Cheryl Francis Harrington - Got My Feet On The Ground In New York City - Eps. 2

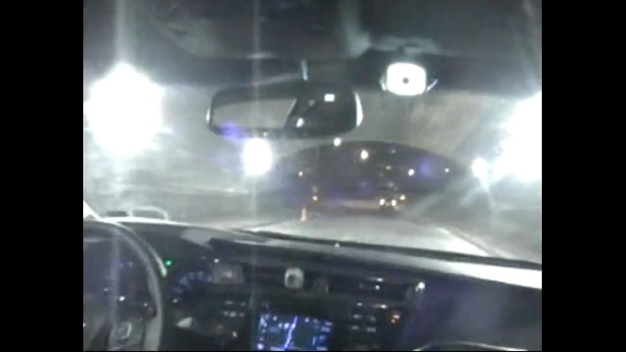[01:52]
We're going through Central Park, through the tunnel, and coming out.